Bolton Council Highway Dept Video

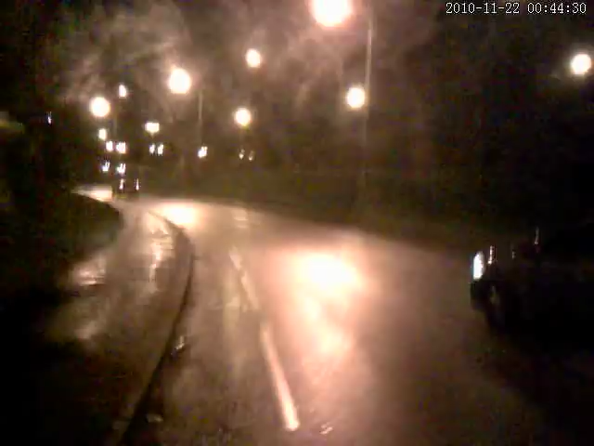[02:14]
The first one was a close pass, this one is a driver that cuts across and technically doesn't enter the cycle lane so believes that everything is fine.